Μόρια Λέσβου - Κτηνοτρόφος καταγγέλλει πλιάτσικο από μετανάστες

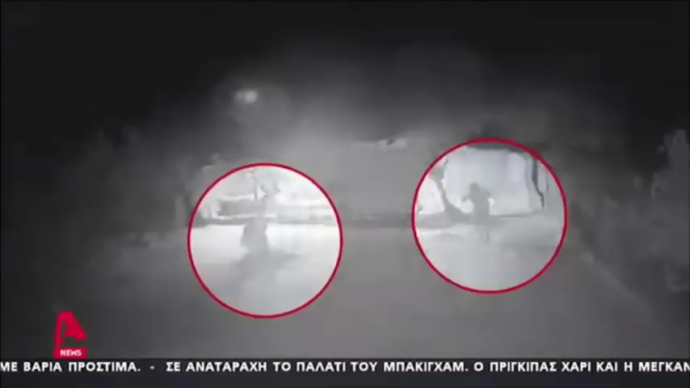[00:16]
Νεαροί άνδρες εισβάλλουν σε κτηνοτροφική μονάδα με πρόβατα, που βρίσκεται σε κοντινή απόσταση από το κέντρο υποδοχής μεταναστών και προσφύγων στη Μόρια.
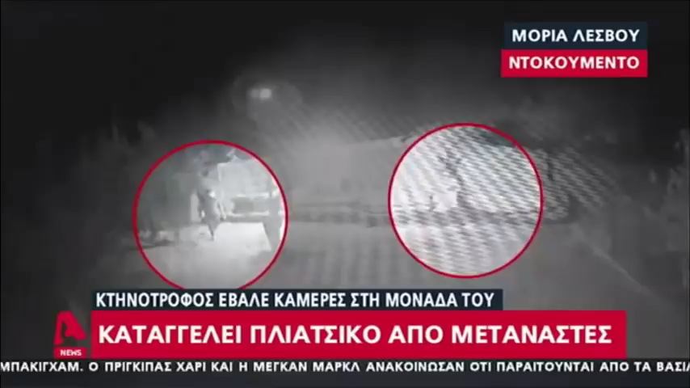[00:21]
Ένας από αυτούς καταφέρνει να αρπάξει ένα πρόβατο από τα πόδια και να το σύρει μακριά.